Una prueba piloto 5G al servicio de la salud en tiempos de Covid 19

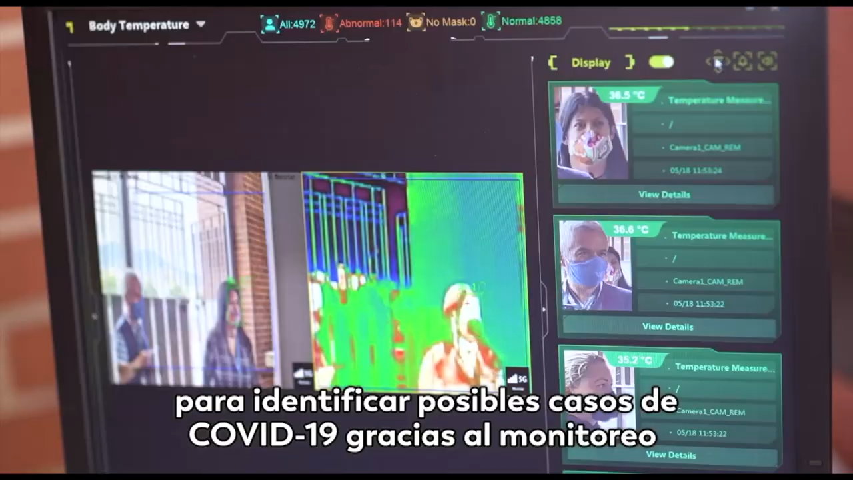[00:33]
En este caso al de la salud, para identificar posibles casos de COVID-19 gracias al monitoreo que hace una cámara térmica.
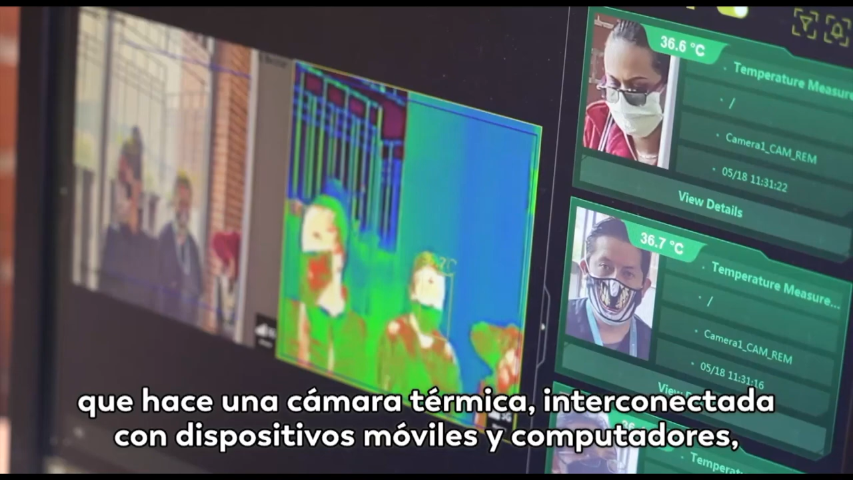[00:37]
Interconectada con dispositivos móviles y computadores, que mide la temperatura de las personas que ingresan a la Secretaría de Salud y alerta cuando detecta factores de riesgo.